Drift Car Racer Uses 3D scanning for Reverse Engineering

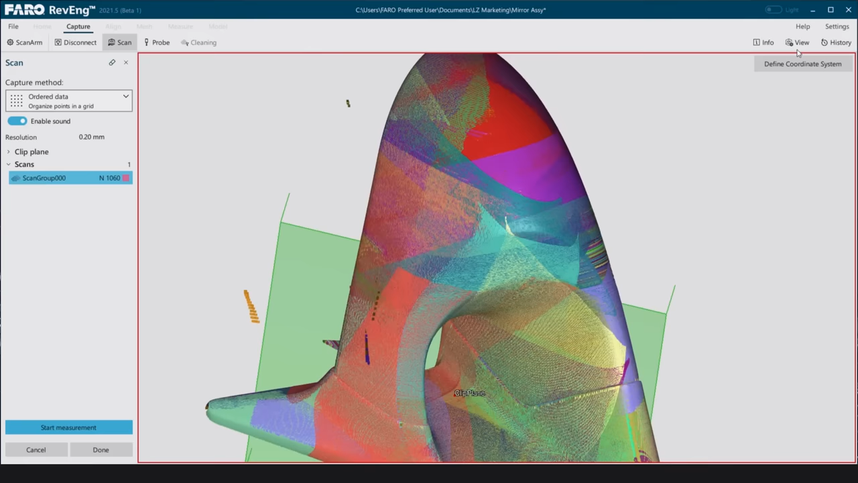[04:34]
So that way we're able to get the scan data, get our CAD models, and generate parts faster and quicker and more reliable,
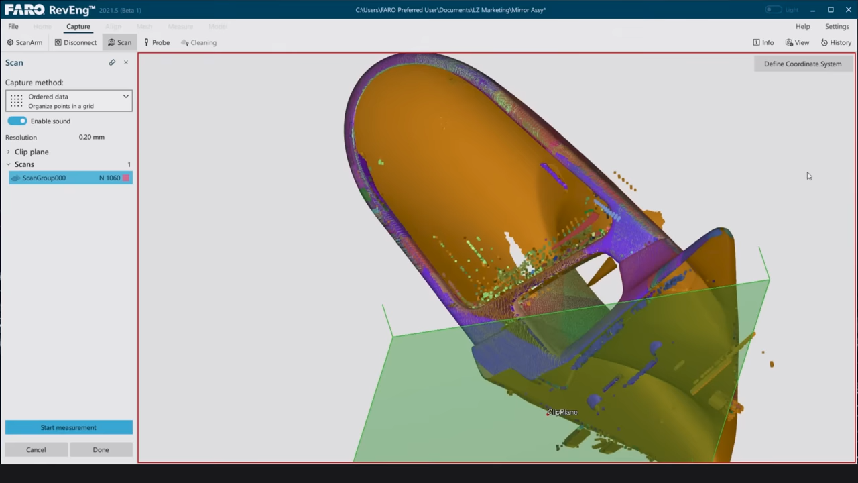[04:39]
as well as being able to analyze how our parts perform before they actually hit the racetrack. I think having this technology available, especially in a higher end racing application and vehicle design,